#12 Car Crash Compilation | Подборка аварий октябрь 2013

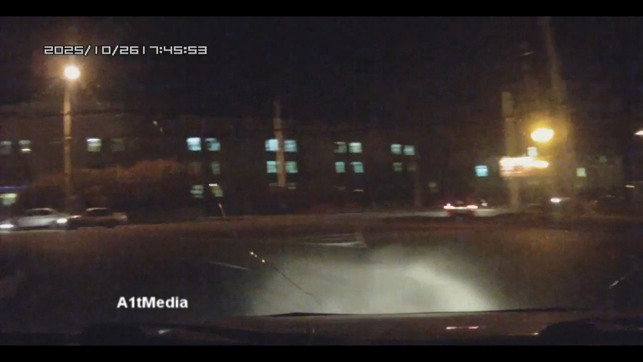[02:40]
Там же сколовочный, да. Охуя! Вот этот пидорас его подрезал на криво въехал. Вот он ему в бочину.
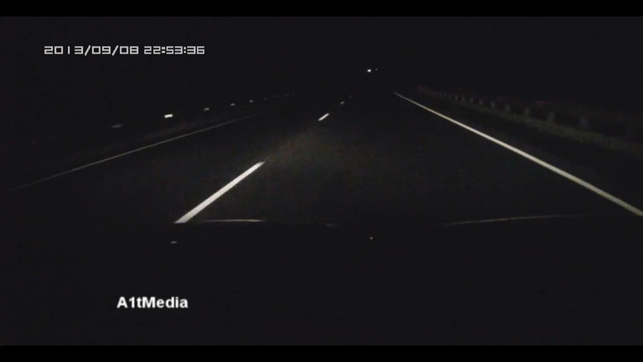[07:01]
Я в шоке. Ты видела, Оля? А ну вот ты не дёргаешься. Ты видела? У меня голова летит. Бля, я аж охуел. Вау! Вот это да! Фу, блядь, одну сука. Сейчас я его всего замотаю, и он сюда в салон залетит. Все, я думал, все. Какой салон? Мы перевернулись. Он не успел. Он по голове не